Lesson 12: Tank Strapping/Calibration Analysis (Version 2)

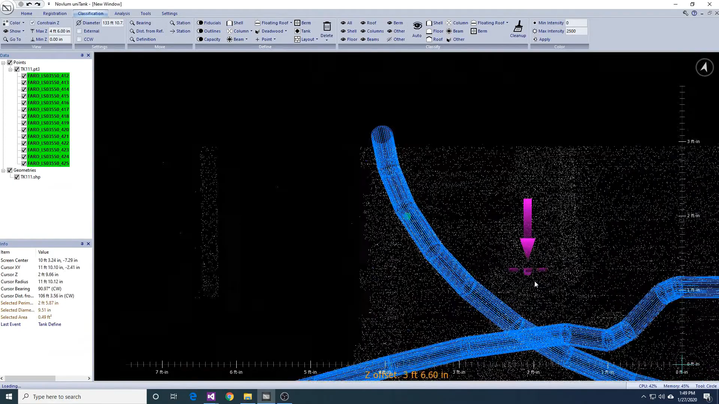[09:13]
We can manually finish the drain hose by using the line tool to remove the drain hose.
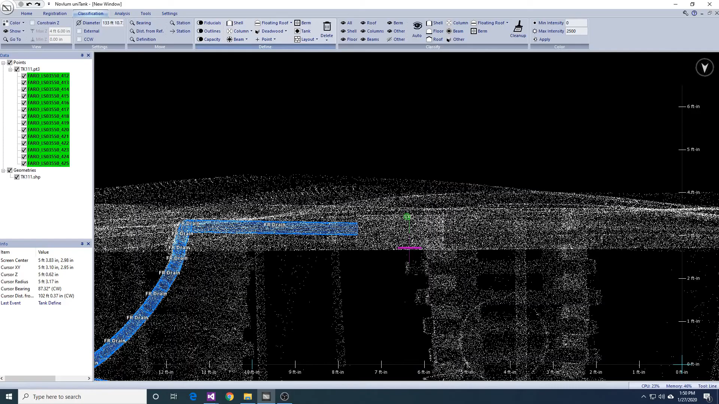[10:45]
To add an extrusion, we need to outline an object with the polygon, rectangle or circle drawing tools.
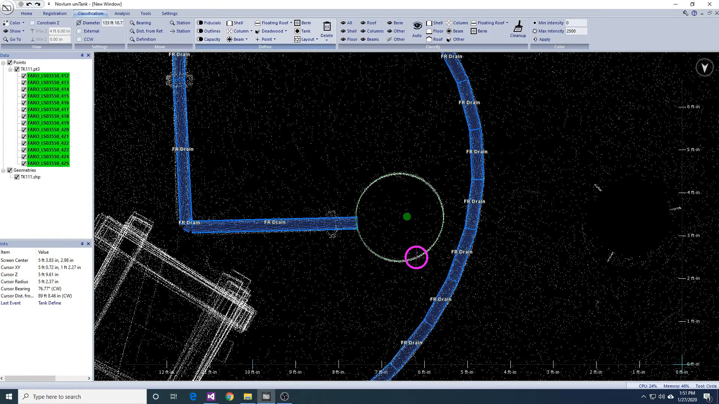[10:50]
The extrusion tool then adds a thickness to this outline to give it a volume.
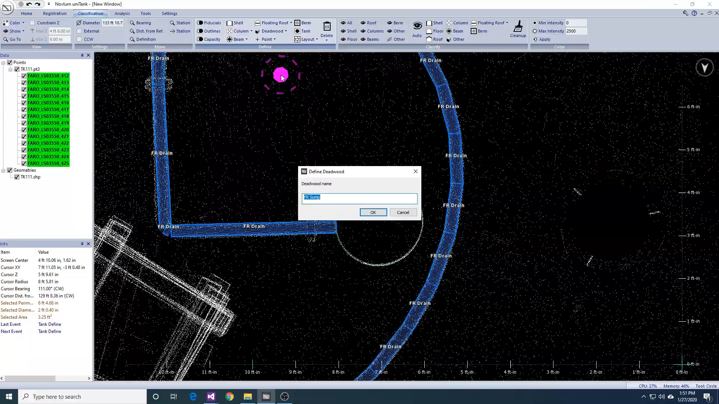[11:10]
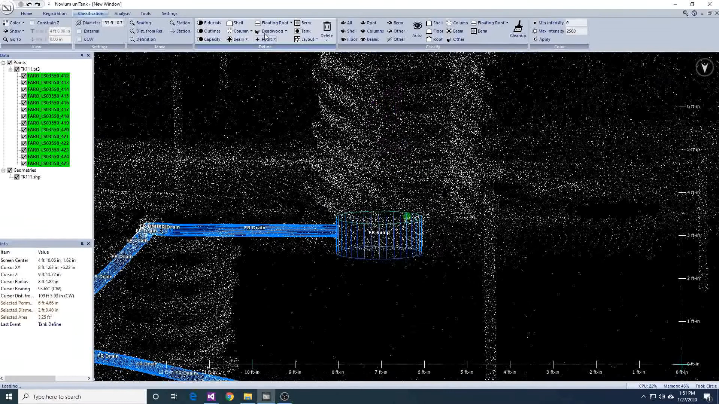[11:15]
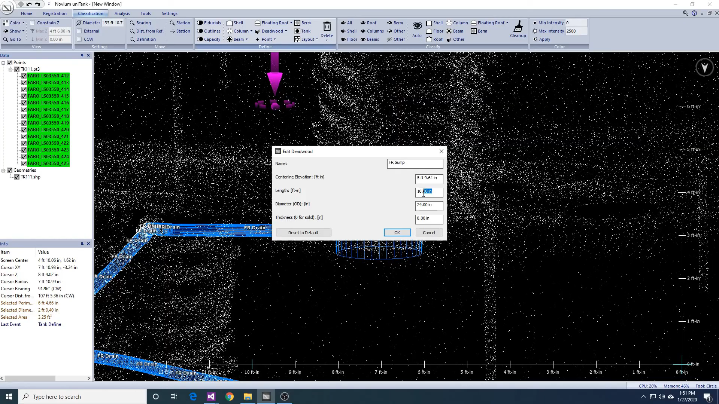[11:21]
We are going to use the extrusion tool again,
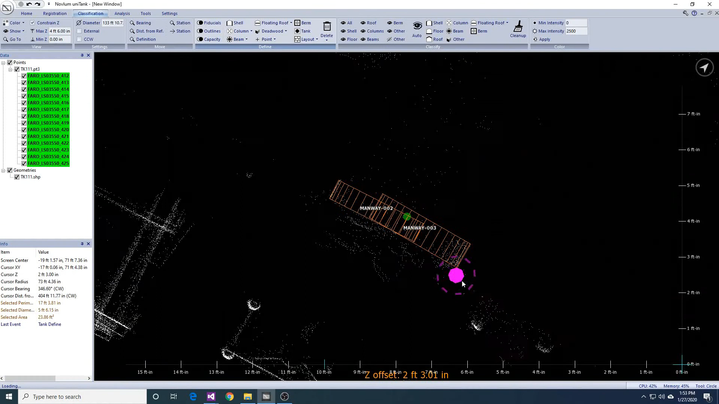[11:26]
this time to delineate the clean out.
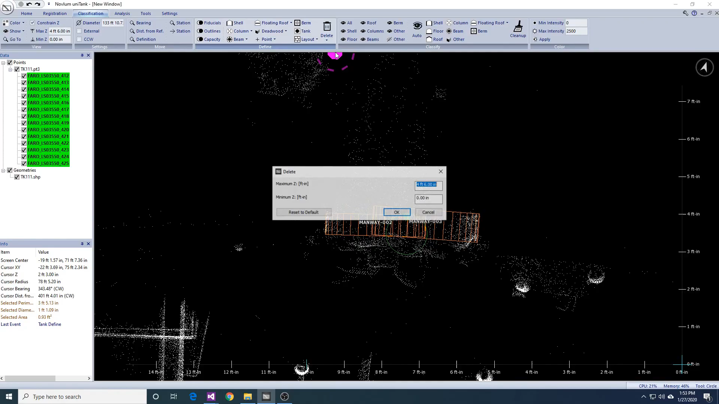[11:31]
We are going to go in side view and use the polygon tool to delineate the shape of the DDoor, then we will give it a depth.
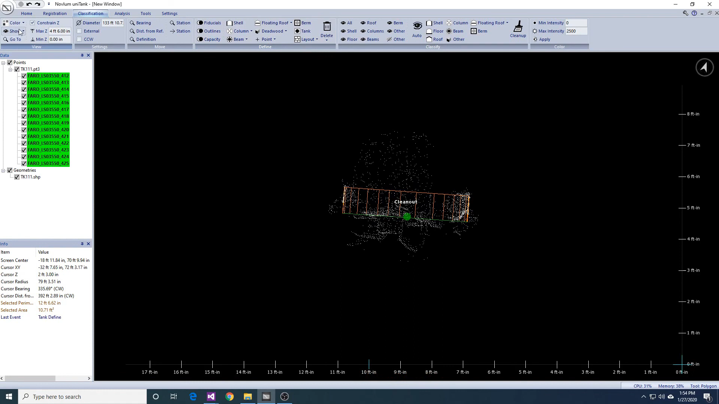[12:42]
Thank you. Lastly, we are going to add the floating roof.
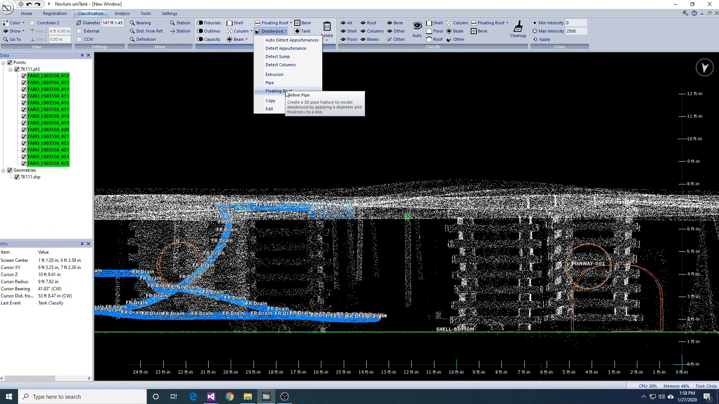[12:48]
A floating roof is defined by its height at low leg and high leg, weight and submersion depth. We provide several calculators to calculate the submersion depth of different types of floating roofs. These are located in your install directory.
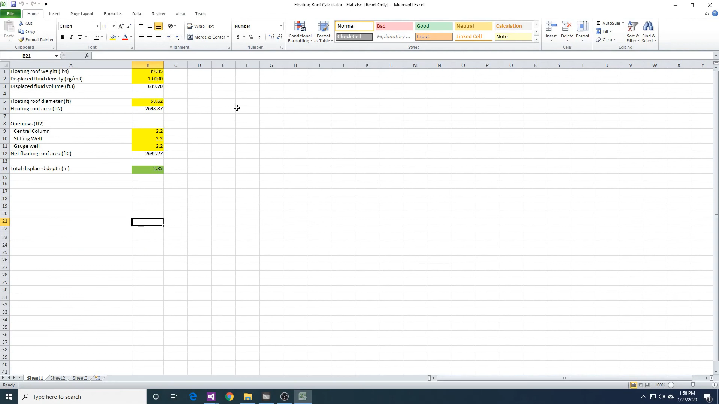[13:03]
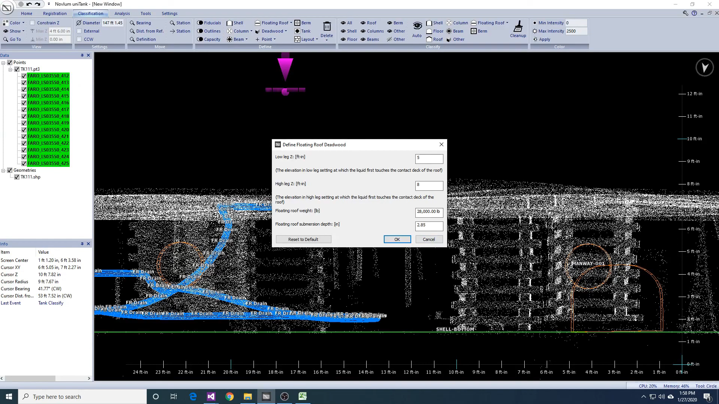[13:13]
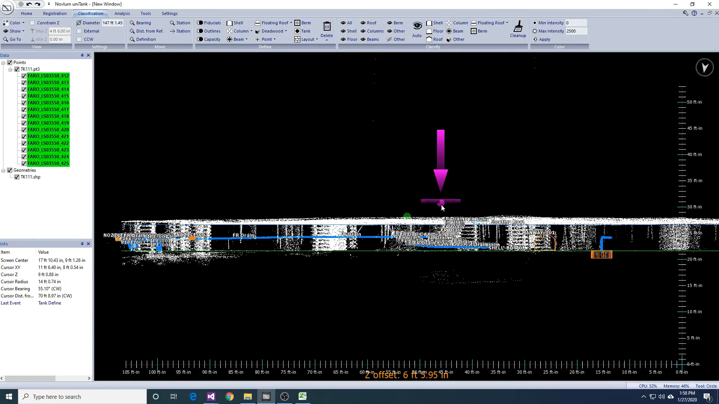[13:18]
Now when you run capacity analysis again, the floating roof components will be automatically populated.
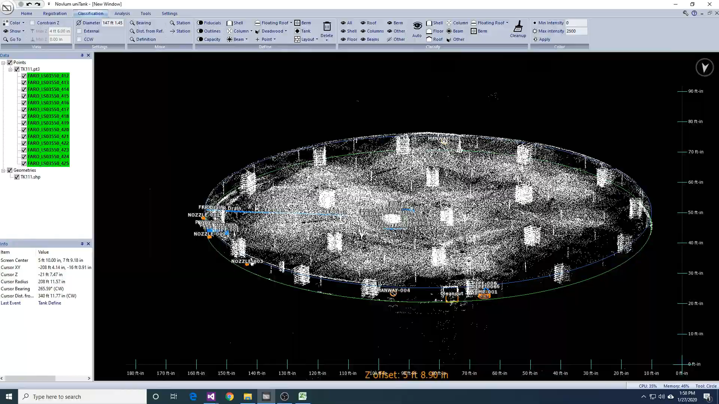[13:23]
In this last part of the video,
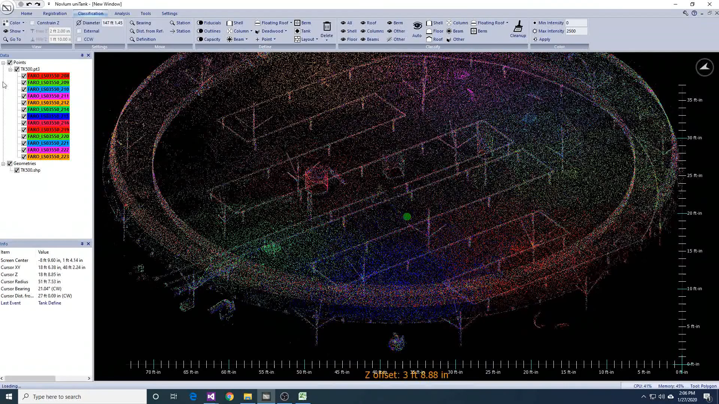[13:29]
I will show you how to use the detect appurtenance tool in more ways.
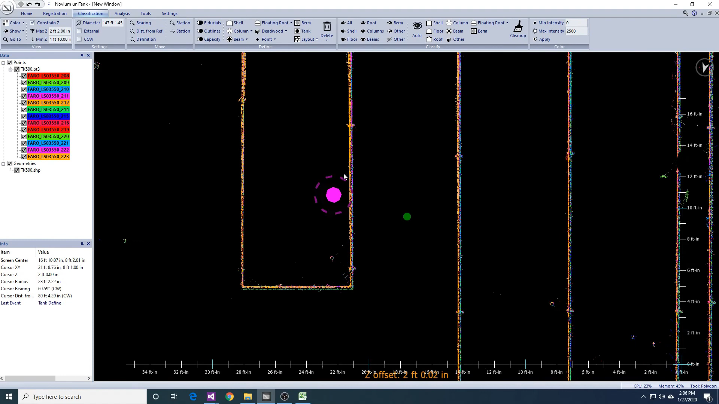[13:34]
This heating coil was not detected when we ran the auto-detect appurtenance tool.
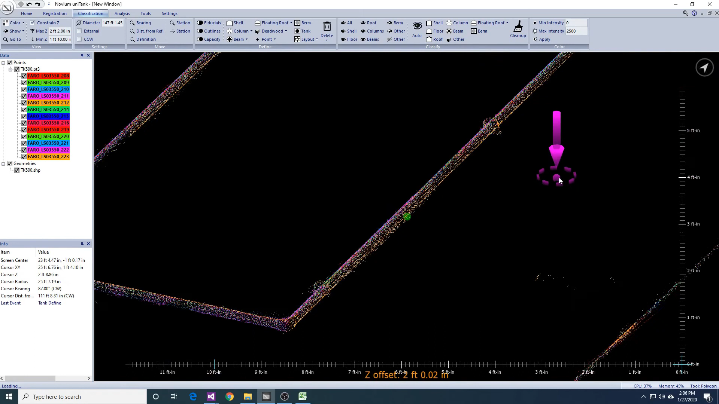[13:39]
Here, we isolate the coil by selecting a narrow horizontal cross section of data. Then, we hide any data that is not part of the pipe.